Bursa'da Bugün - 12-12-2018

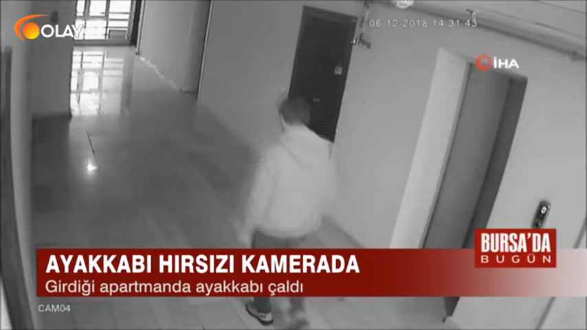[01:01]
Rahat tavırlarıyla dikkat çeken hırsızın gözüne kestirdiği ayakkabıları cebinden çıkardığı poşete koyarak hızla uzaklaştığı görüldü. Olay Osman Gazi ilçesi Doğan Bey mahallesinde meydana geldi. Kimliği belirsiz kişi girdiği bir apartmanda katları tek tek gezdi.